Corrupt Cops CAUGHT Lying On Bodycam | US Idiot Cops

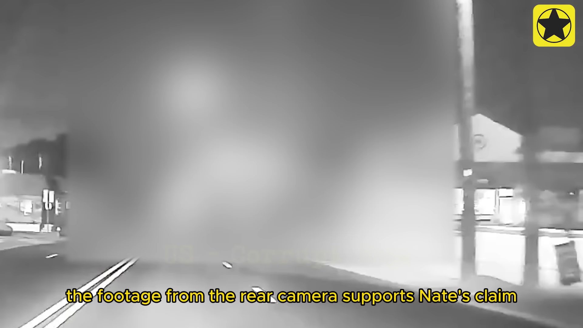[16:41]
claim and shows no other vehicles behind him until officer Taha suddenly appears and quickly catches up with Nate
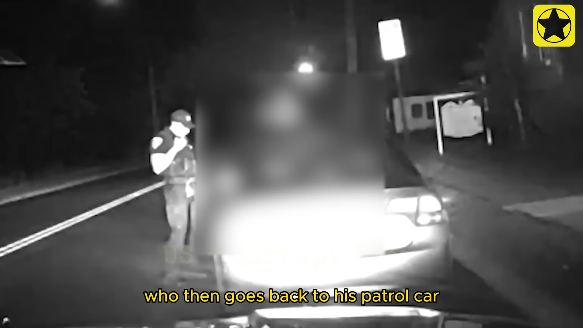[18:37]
his patrol car to figure out how to write a poorly crafted ticket
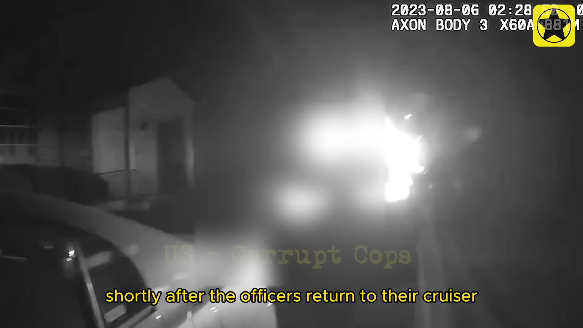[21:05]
after the officers returned to their cruiser i was lying yeah